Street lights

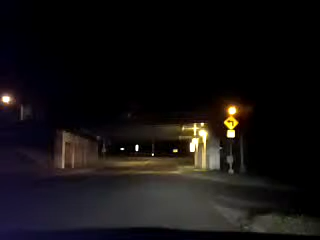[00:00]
So I think there should be audio. Alright, I'm on, I don't even know where I am, sort of near Academy Street in the weird overpass area. These street lights have been out for months. I was on my way home and I was like, you know what, this is a weird random opportunity that I'm rarely going to get.
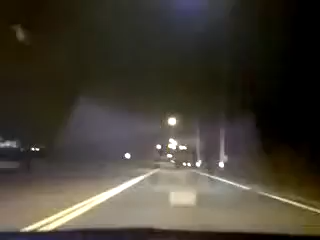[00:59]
I don't think they should have both signs up at the same time. Just a little sidebar there.
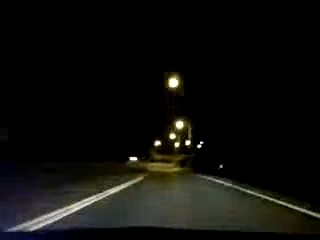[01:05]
So, this is what it looks like when there's normal street light action.
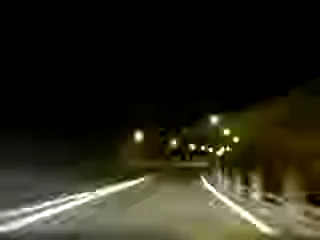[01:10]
And then I'm going to pull a Huey. And we're going to see a strip of a lot of area that is without street lights and has been all summer. I don't know what that's about. So, I figure someone should call attention to it. So that's what this is. This is my civic duty.